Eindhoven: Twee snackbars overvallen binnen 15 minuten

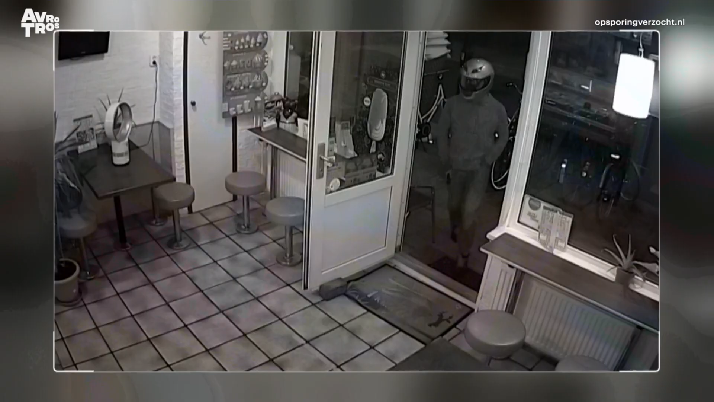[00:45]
Bij de balie richt de overvaller een pistool op de eigenaar en vraagt om geld.
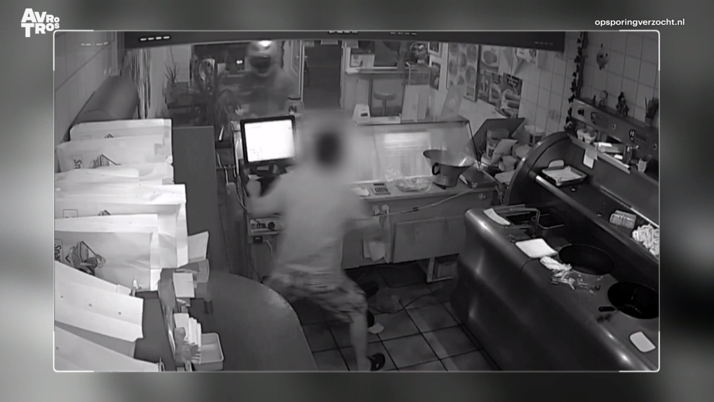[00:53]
Die pakt een stok en is niet van plan zich zomaar gewonnen te geven. Als ook zijn vrouw met een stok in beeld verschijnt, zie je de dader twijfelen. En hij gaat er uiteindelijk vandoor.